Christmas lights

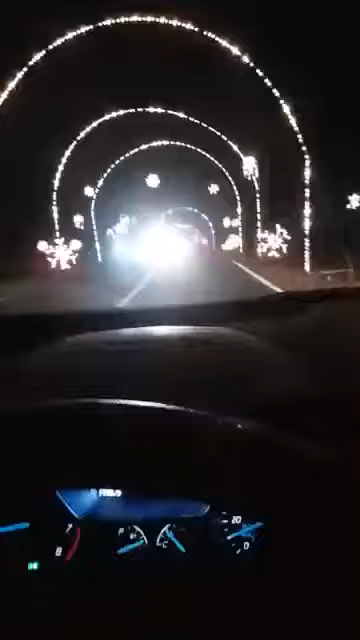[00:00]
This is Bubba on the Road, and we are now at the beautiful Seneca Creek Park, going for the Christmas light celebration. So I don't know how good this video is going to look because there are cars coming at us, but you see how beautiful it is.
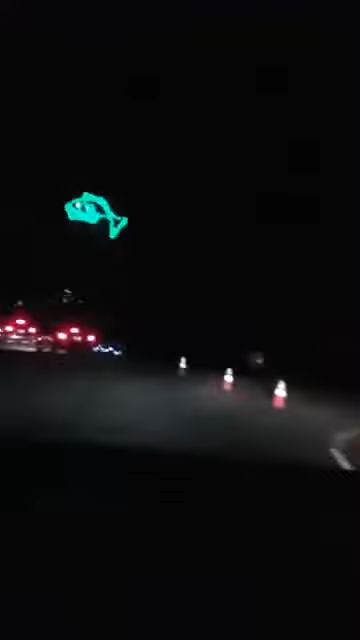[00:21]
So this is the Seneca State Park, and I've never been here when it wasn't lit up, so I don't know what it's like under normal circumstances,
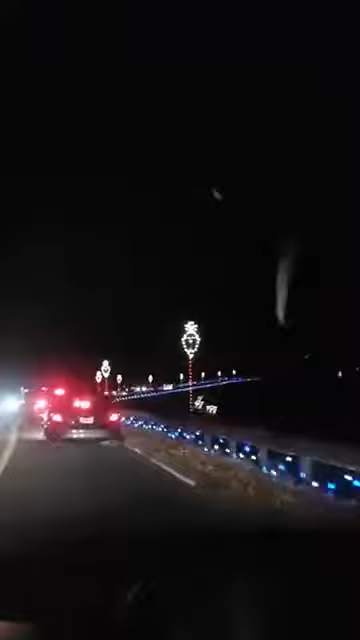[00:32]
but we thought we'd come out tonight and see the Christmas decorations. And so the 97.1 is playing Christmas music as we go through the park. So it's beautiful, and look over there.
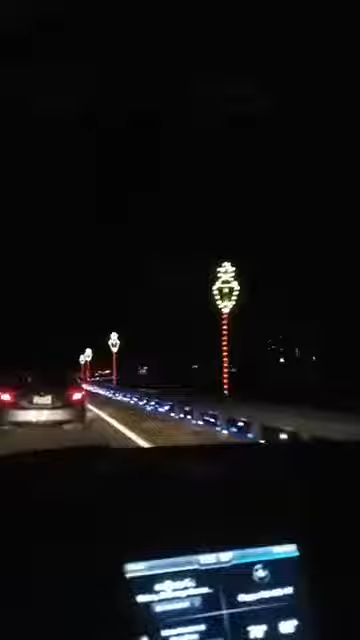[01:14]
because Facebook is going to remove it because they're going to say, I don't have the copyright to those songs. And you know what? They're right. So I'm not going to stay much longer, but I just thought maybe I'd give you a feel of what it is. And I like these that go above you. It looks like they're... So if you like to fish, right here at Seneca Lake Park, the fish go over your head.
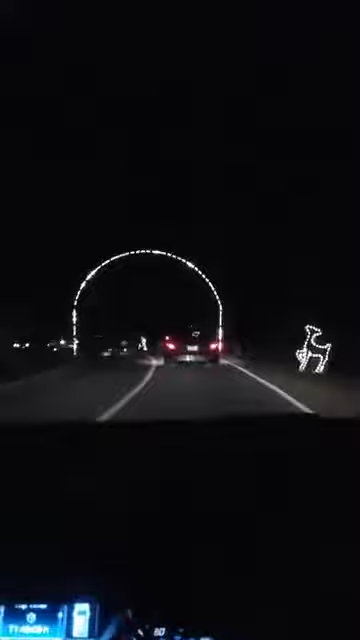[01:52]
when the deer would be going, like they were going over the car, he would duck down so they didn't hit him. So I think you can actually 97.1 turn your lights off
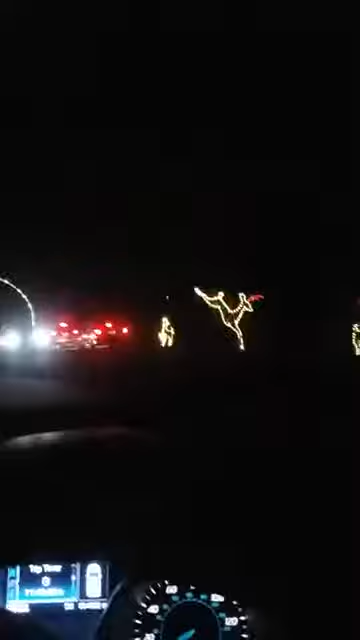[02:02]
and enjoy.
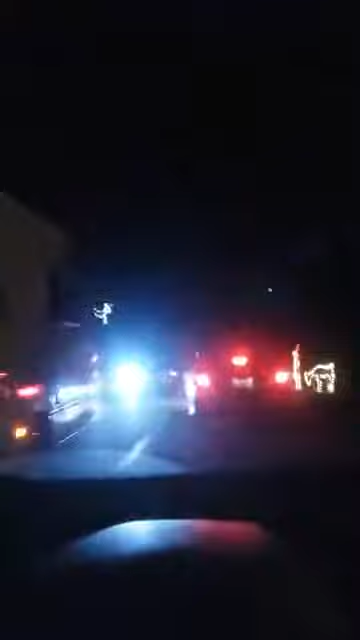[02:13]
So it's, as you can see, it's bumper to bumper, very crowded tonight. Early part of the Christmas celebration. And once we get up to these bright lights, I'll stop videotaping, but I thought, again, I don't have the rights to this music. I don't think I want a sleigh ride. There's no snow.
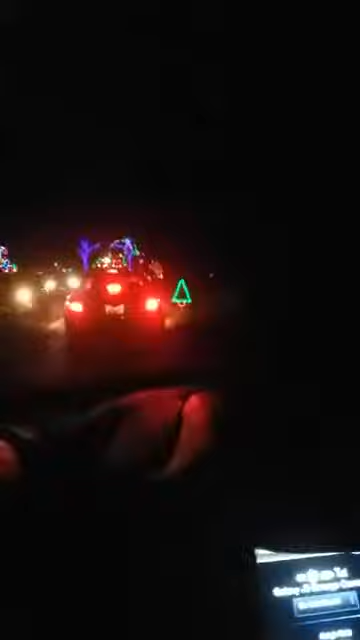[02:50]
It looks like everybody else has their lights on. I'm going to turn my lights back on. Okay, and there we are. Again, look at the just beautiful, just so many colors and beautiful things.
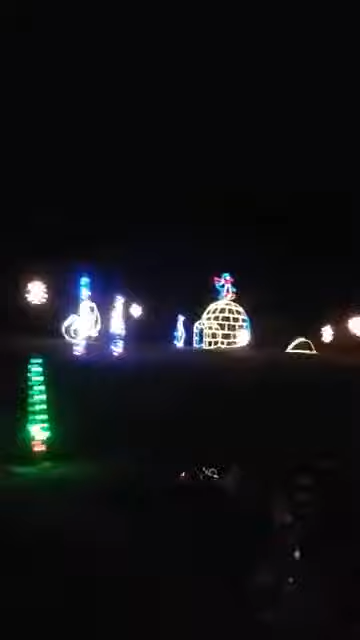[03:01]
So I did take some pictures.
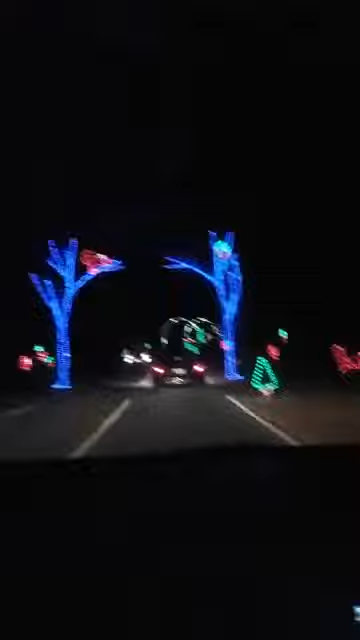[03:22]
But I'm sort of thinking these lights might scare the wildlife away. But anyway, so here we are. And again, it's just beautiful. And I hope you're enjoying this little view of it. Again, I'm not going to stay on too long. And the beautiful Christmas trees on the side. And this is Seneca Creek State Park in Maryland.
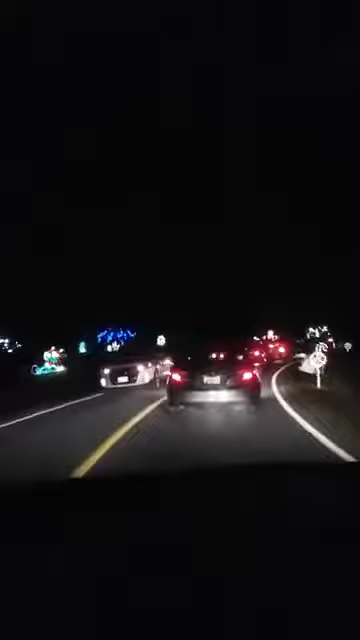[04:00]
All the kids, the gingerbread person jumping around. Everything's gymnastics nowadays. I think I'm going to take a gymnastics class, and then we'll do Bubba Does Gymnastics. And look at the... And just, isn't it beautiful? So anyway, I hope you enjoyed this little vignette of our evening tonight.